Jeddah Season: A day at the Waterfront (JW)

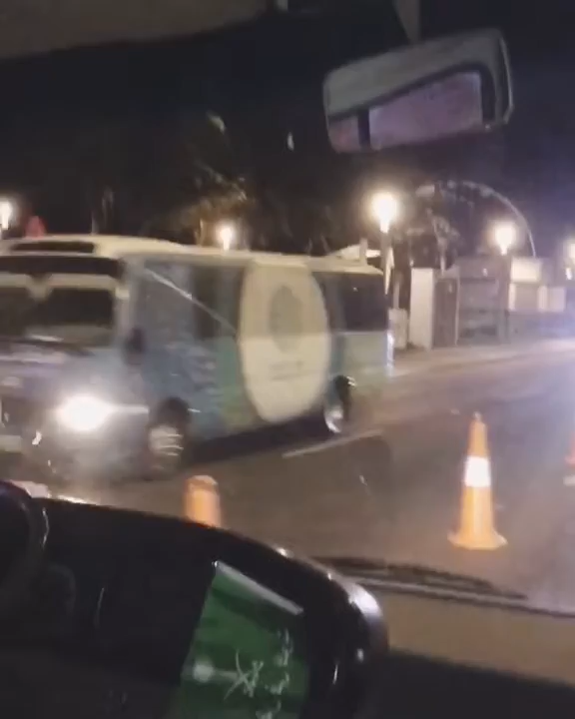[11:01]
and these small buses, these small coasters that you see that are branded with Jeddah season, they take you from one district all the way to the other. Whether you want to go from district 1 to
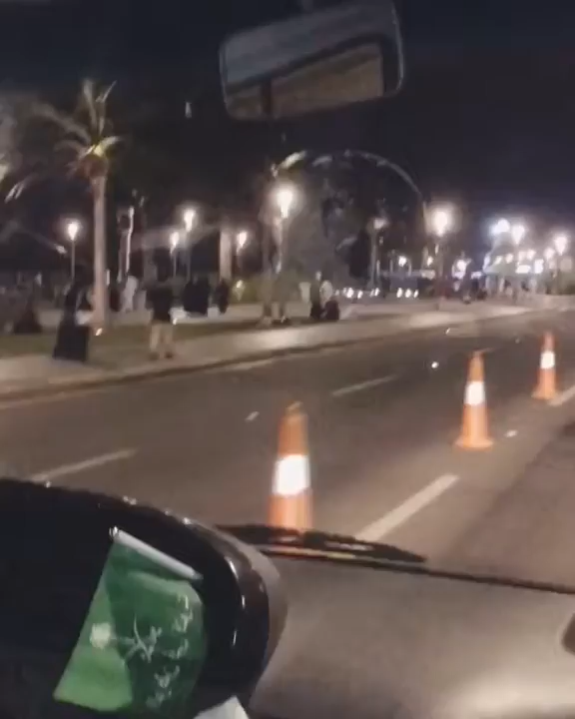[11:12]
district 3, district 2, or all the way back to district 9. So a very good system.